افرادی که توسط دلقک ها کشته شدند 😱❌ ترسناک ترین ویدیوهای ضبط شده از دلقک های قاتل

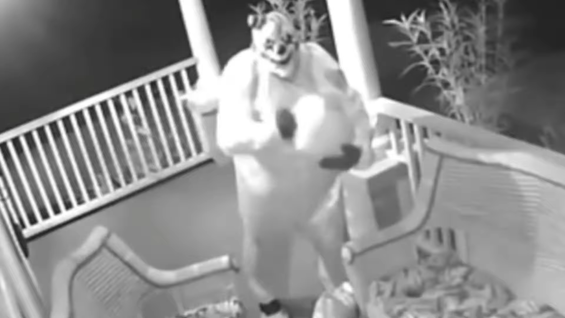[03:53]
همونطور که میبینین یه دلقک فوق العاده ترسناک میاد نزدیک خونهشون میشه و با انجام دادن یه سری حرکات و یه سری نکات انگار یه جورایی میخواد صاحب خونه رو تهدید کنه و گفته میشه که این اتفاق دقیقاً ساعت 2 شب افتاد.
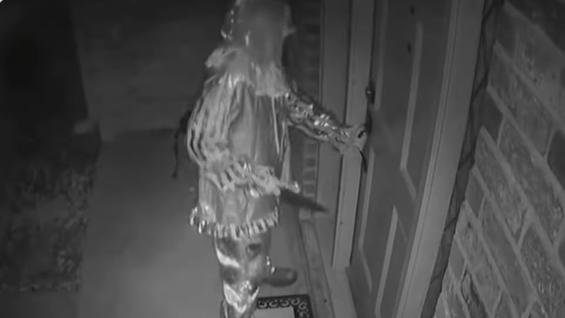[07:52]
اینجا برای بچه دلقک رو میبینیم که داره در یه خونه رو هول میده و انگار میخواد به زور وارد خونه بشه. اما وقتی میبینه موفق نمیشه تصمیم میگیره از در پشتی وارد خونه بشه.
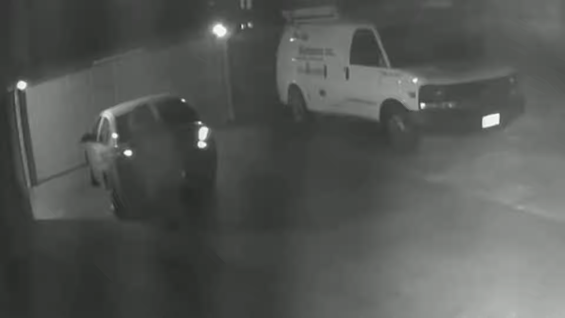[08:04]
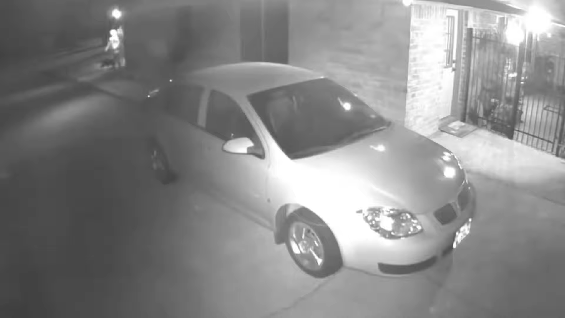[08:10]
و اینجا رو میبینید که دوباره این دلغک موفق نمیشه و انگار همه در و روزهای خونه قفل کرده. اما این دلغک بازم بیخیال نمیشه و تمام در و پنجره های خونه رو چک میکنه و